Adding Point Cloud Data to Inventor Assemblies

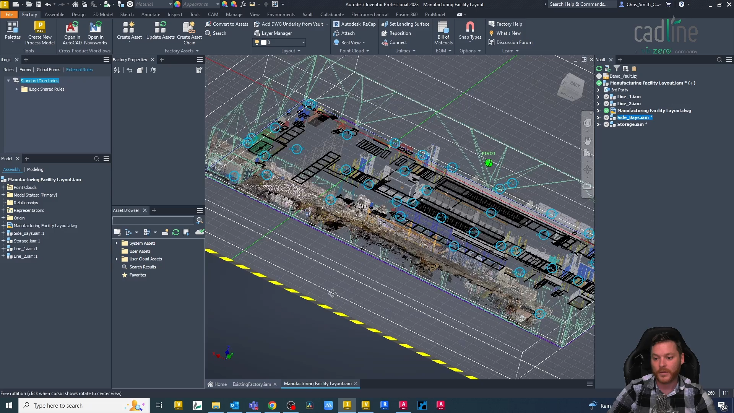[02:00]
okay so there we go the point cloud has imported and we
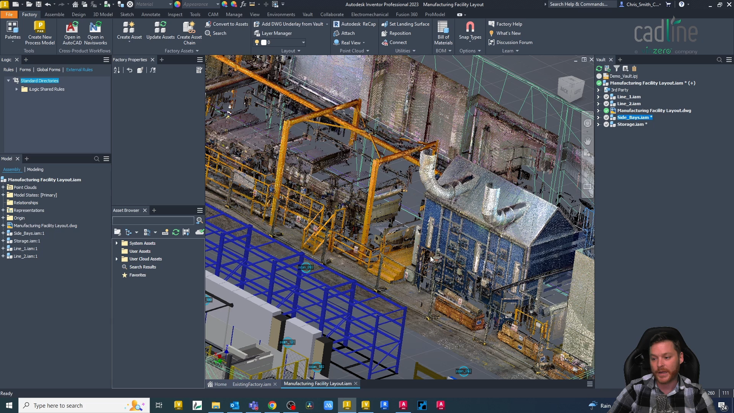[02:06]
can now start laying out to the existing machinery or at least mark out the area that we want
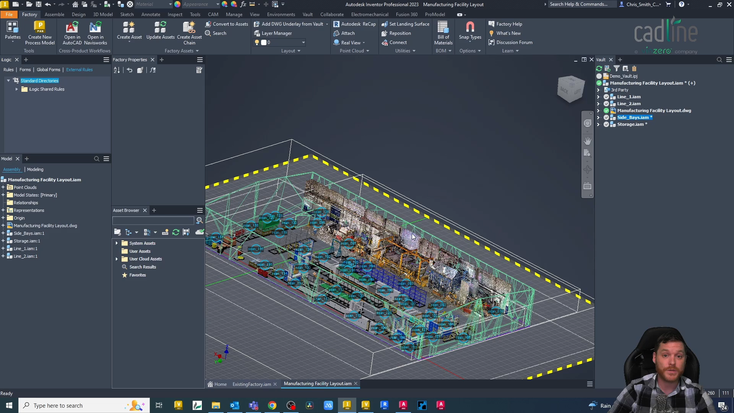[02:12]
to use for new machinery the other thing with i just want to point out with this point cloud is we have real view scans and we can actually view the real view indicators or we can turn them off
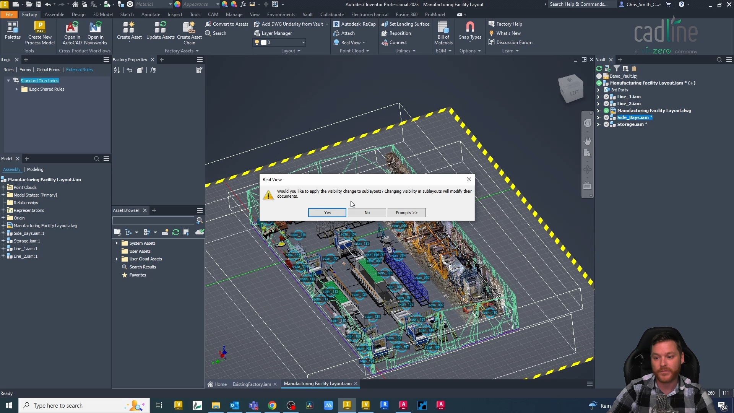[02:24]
so let's turn all the indicators off
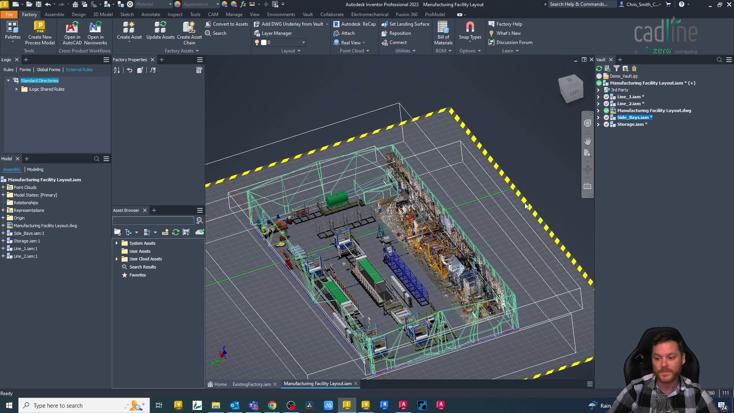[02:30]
so that just tidies up the scan as well a bit less information to be displayed and
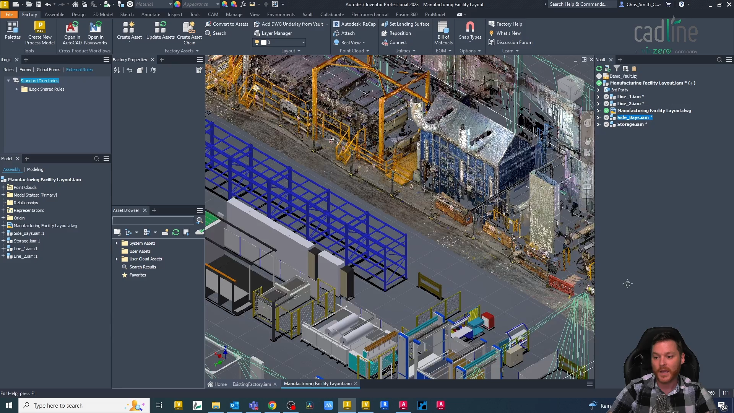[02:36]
there we go so there we go uh that one was short and sweet and that's how we can add point cloud data into our